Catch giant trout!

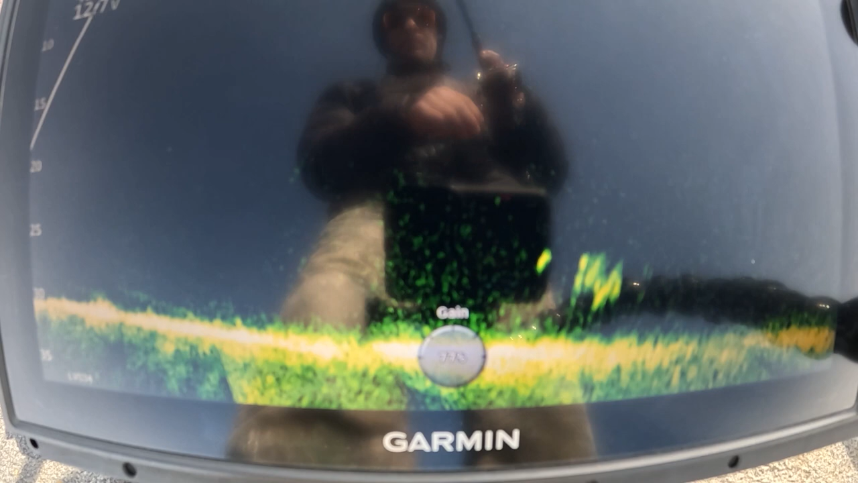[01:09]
All right guys, you see me reeling up and I'm going to make a cast towards that school of fish on the bottom.
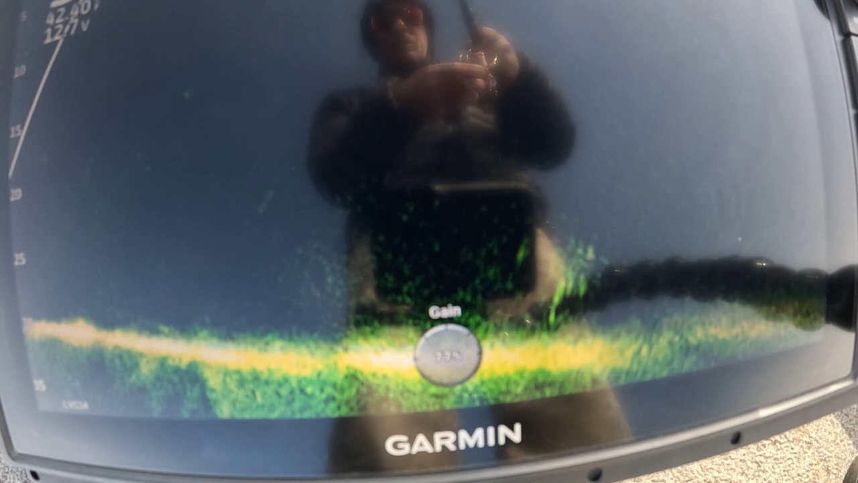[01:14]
You're going to start to see my bait falling and glimmering. It's a little right of center there. There it is. You can see my bait falling, falling, and right about now a fish starts to move towards it.
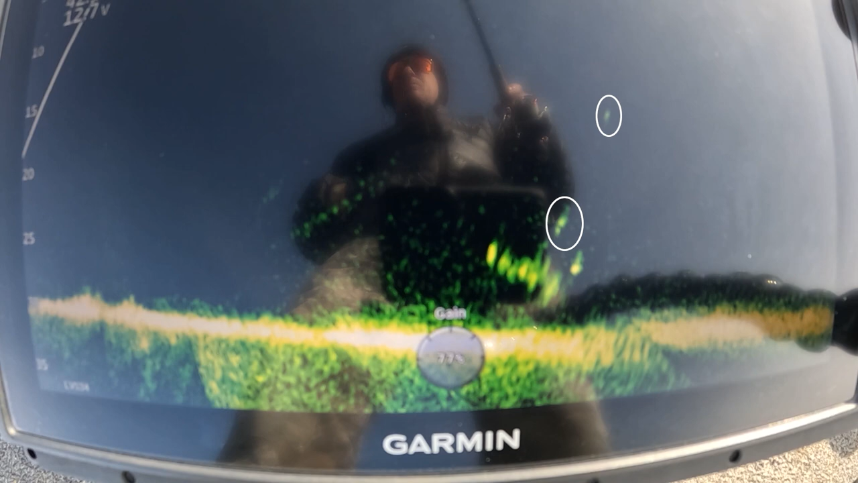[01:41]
So there's the fish moving towards it and there's my bait above it. What these trout love to do is they love to come up and they circle. They circle, they circle, and a lot of them need a quick movement and then they react. So right here I'm going to show you something.
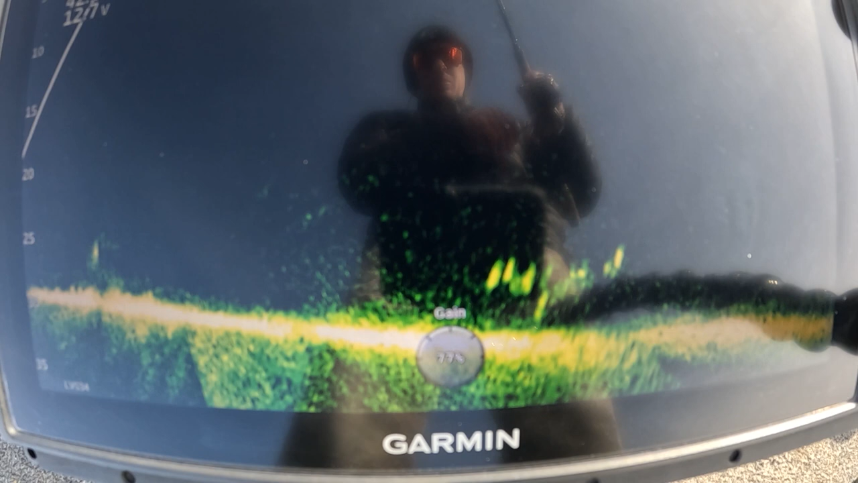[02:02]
That little spot right there is my bait. I'm going to make a couple turns of the reel handle and that trout is going to shoot up and grab that bait. That's the reaction he needed.
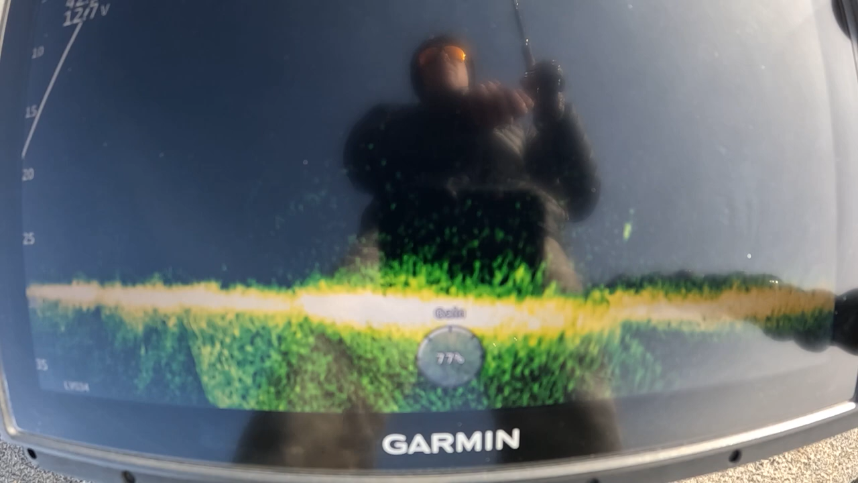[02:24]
He's got it. I'm going to slowly reel into him and I'm going to fight him.
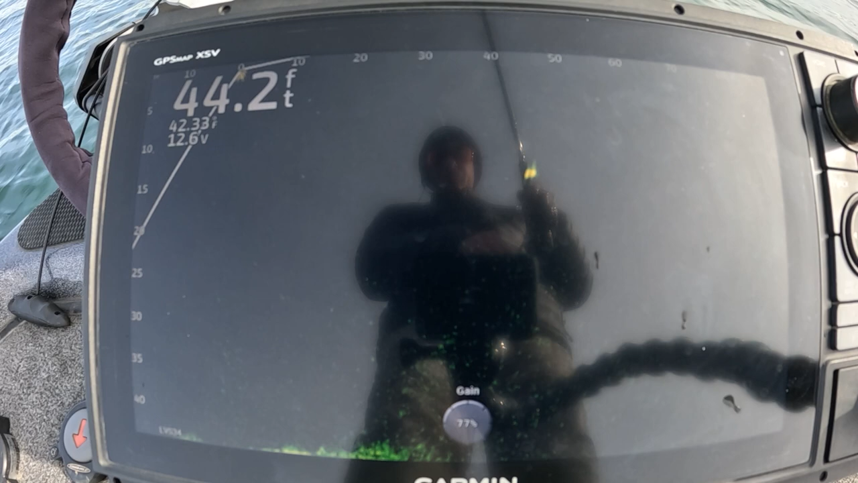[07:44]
On screen: depth 44.2 ft
That's a good indication. Uh, there's the bait on the top and the fish on the bottom. Um, I'm going to crank the reel handle a couple of times. Crank the reel handle, or you can snap, snap, snap, uh, whichever one you want.
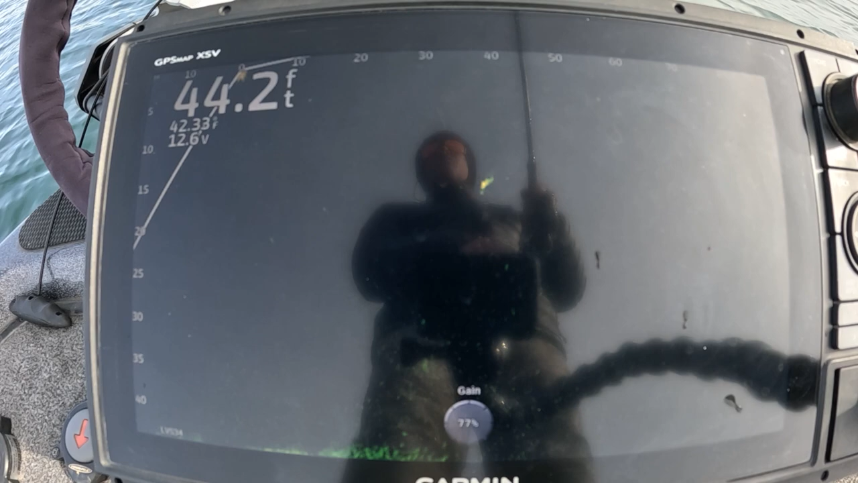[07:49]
On screen: depth 44.2 ft
One more time, crank it or snap.
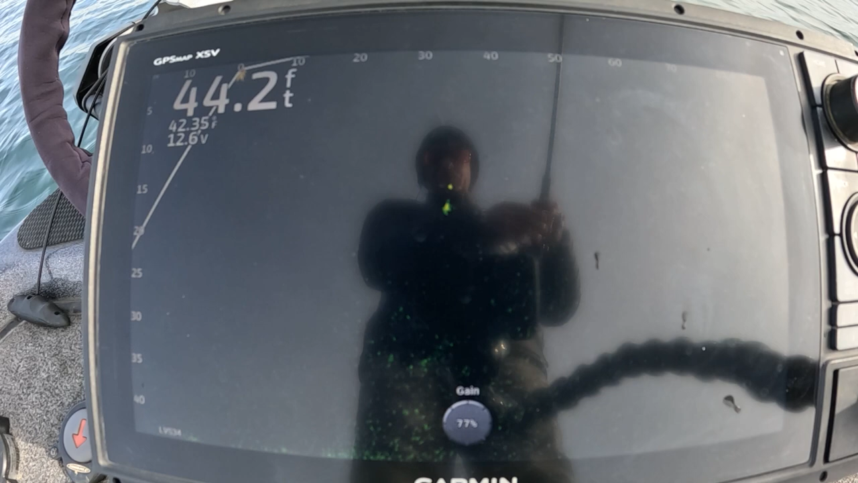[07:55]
On screen: depth 44.2 ft
And boop. There he goes. Comes and slurps up my little net rig.
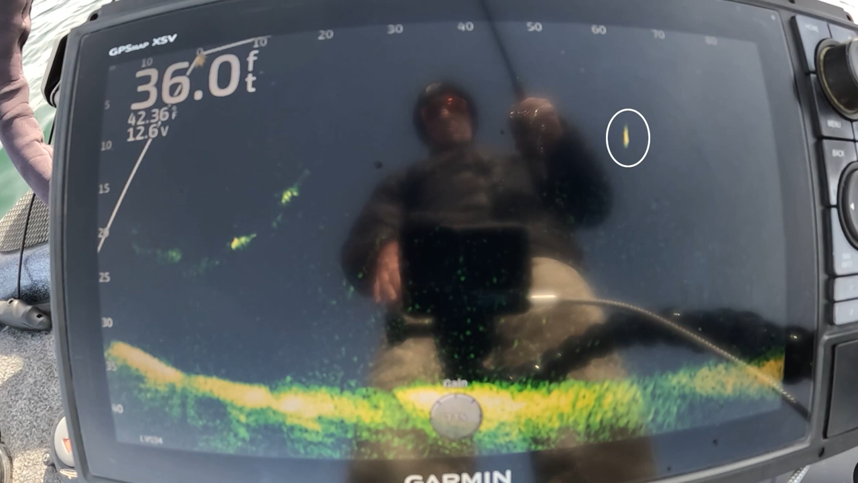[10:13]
On screen: depth 36.0 ft
This one is super simple. You're going to make the cast.
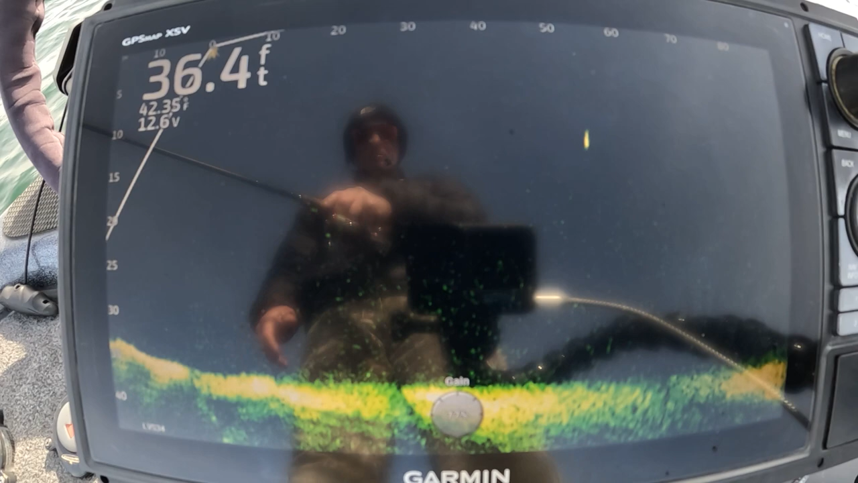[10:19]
On screen: depth 36.4 ft
Let it fall on slack line. This net rig will be spiraling down. And he's just going to come slurp it up. When these fish are super aggressive, that's pretty much all it takes.
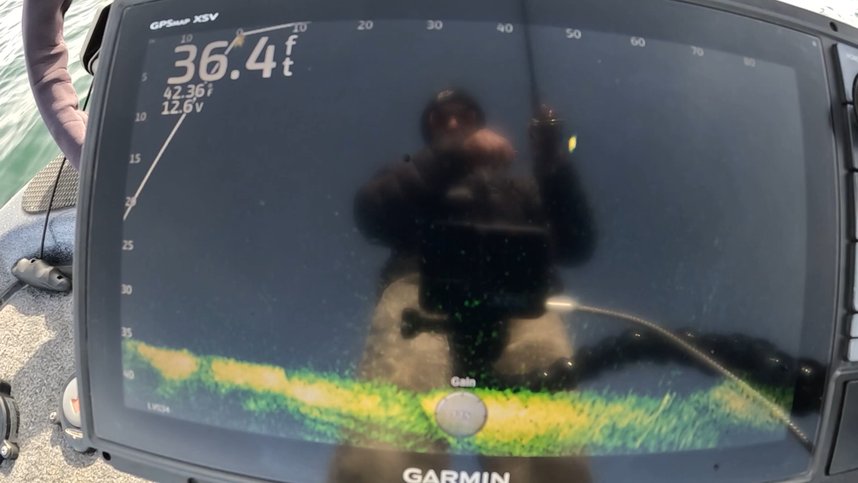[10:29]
On screen: depth 36.4 ft
Reel into them.
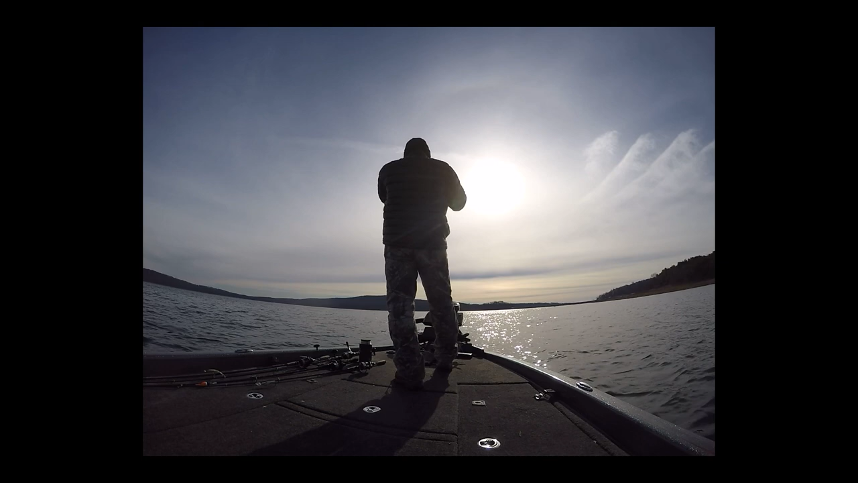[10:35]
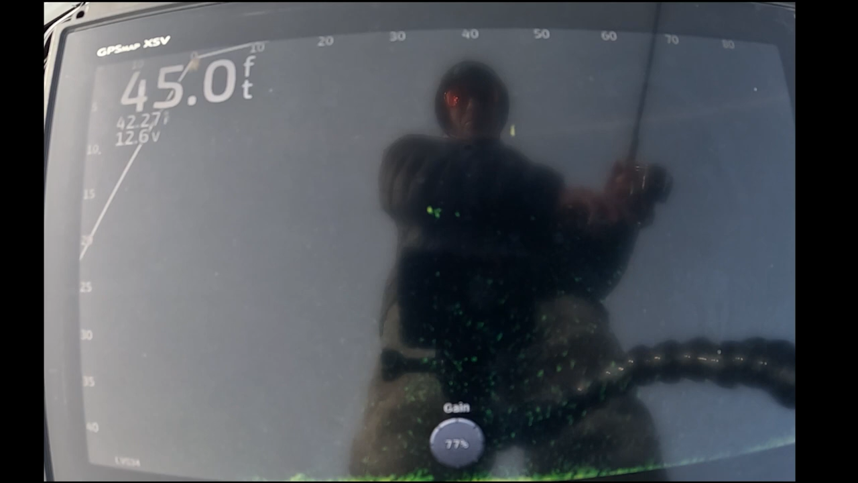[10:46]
On screen: depth 45.0 ft
All right, guys. You see the fish? Right there. You see my bait on the top.
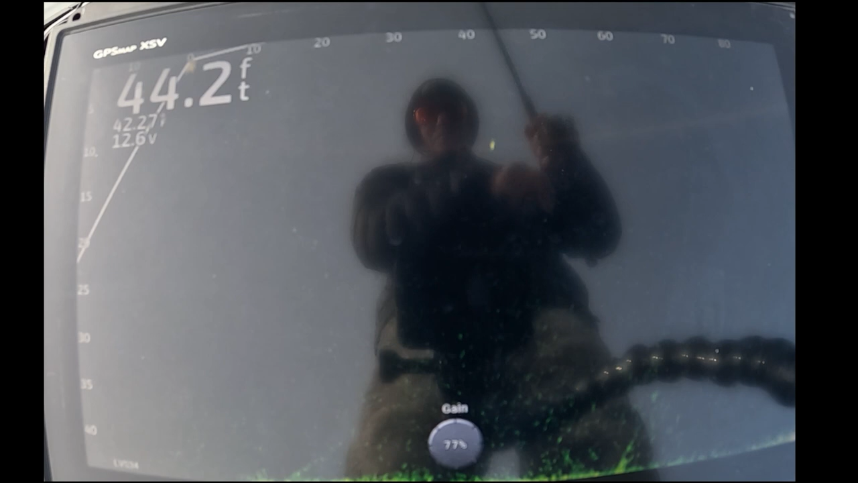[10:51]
On screen: depth 44.2 ft
Fish is coming towards me. I reel it really quick, get his attention, put it in front of him, the way he's actually moving.
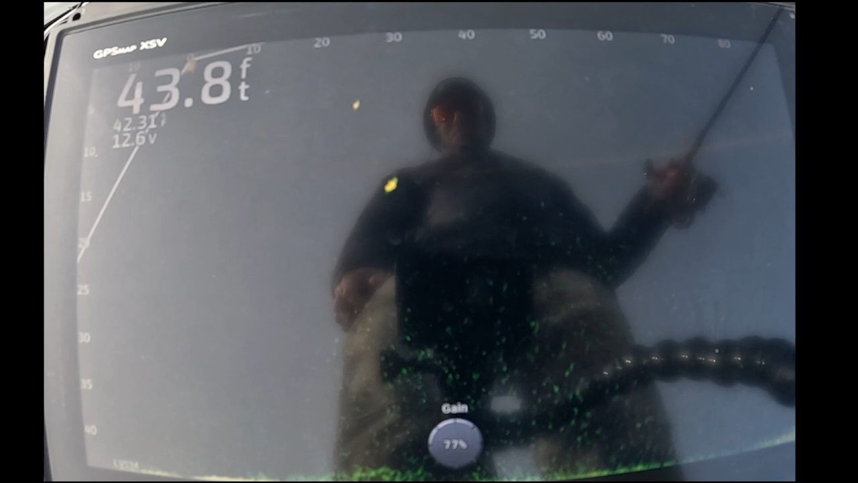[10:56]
On screen: depth 43.8 ft
And here he comes.
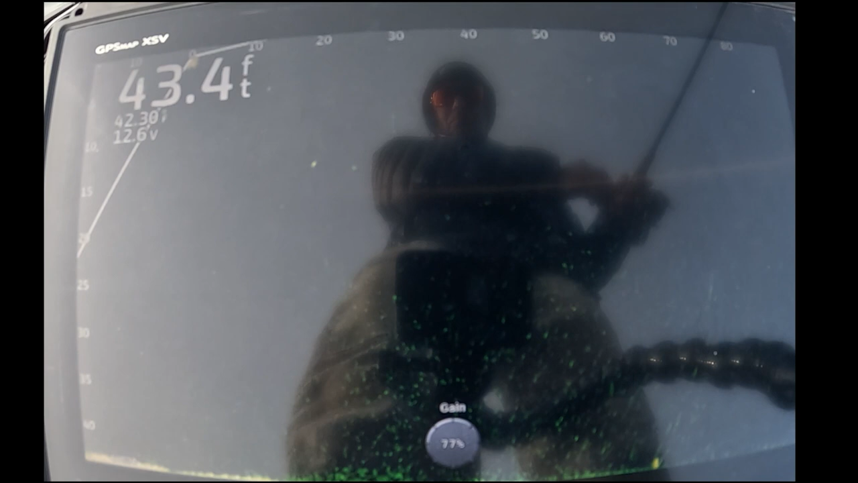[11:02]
On screen: depth 43.4 ft
He cannot resist that fall. Circling, circling, and eventually, boom, he's got it.
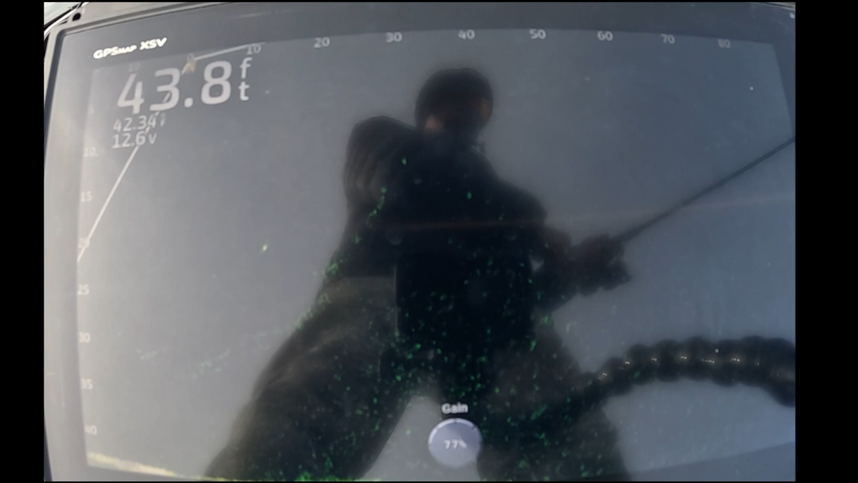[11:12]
On screen: depth 43.8 ft
You see where the bait disappears, and you only see the fish?